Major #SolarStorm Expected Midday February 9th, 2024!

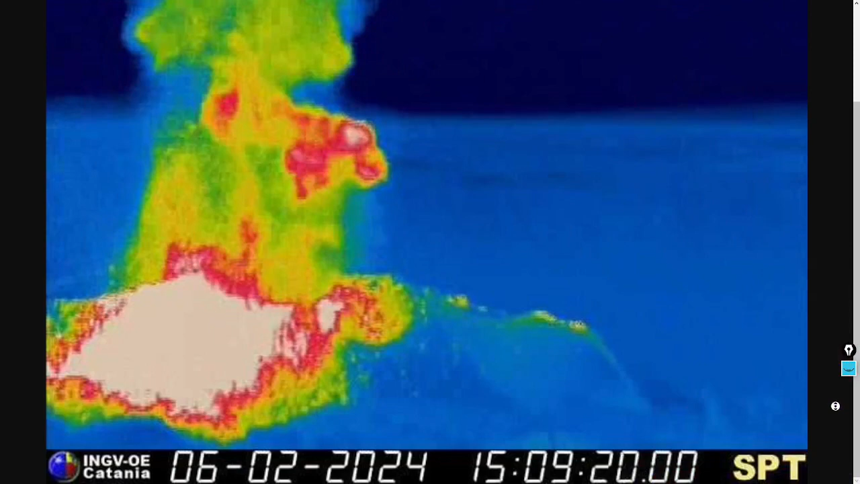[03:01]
stromboli yeah it makes me hungry just thinking about it here's a great thermal image of some eruptive activity you can see some lava sitting on the
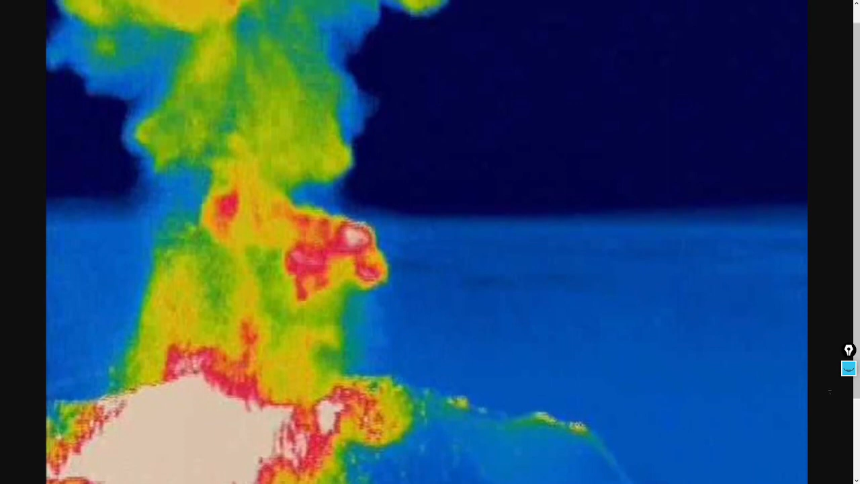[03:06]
siara del fuoco slope of stromboli also